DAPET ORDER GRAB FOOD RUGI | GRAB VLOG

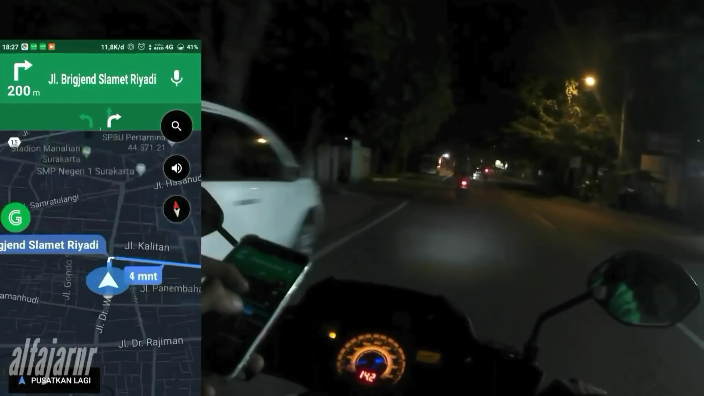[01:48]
Selamat Riyadi, oke. Belok kanan ke Jalan Brigjen Selamat Riyadi. Tetap di Jalan Brigjen Selamat Riyadi sejauh 1,5 km. Terima kasih.